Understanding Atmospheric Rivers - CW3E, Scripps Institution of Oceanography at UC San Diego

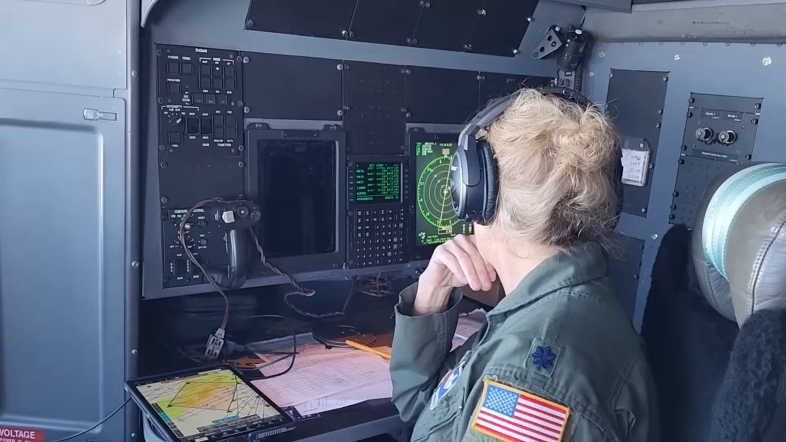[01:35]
fleet of weather reconnaissance capabilities in both the U.S.
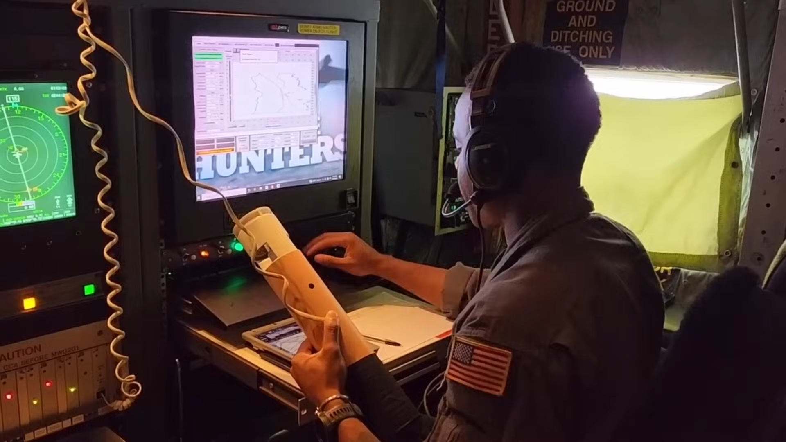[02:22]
Parachute comes out the end and it floats down over about 20 minutes from about 40,000 feet above
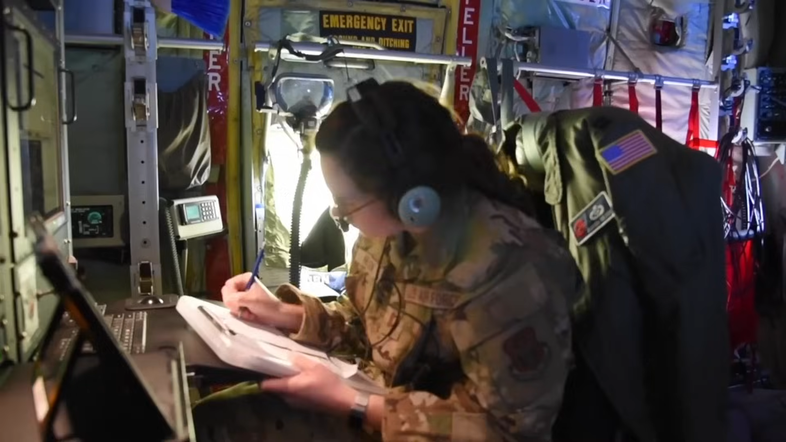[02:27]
ground to the ocean surface and it radios back with sensors in here,
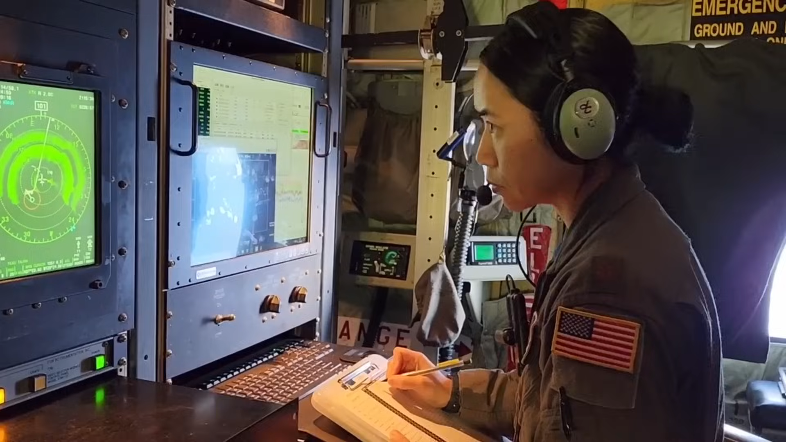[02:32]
temperature, pressure, moisture, and wind back to the aircraft. Once it gets to the aircraft, it's then sent by satellite to a big data bucket used for weather modeling all over the world.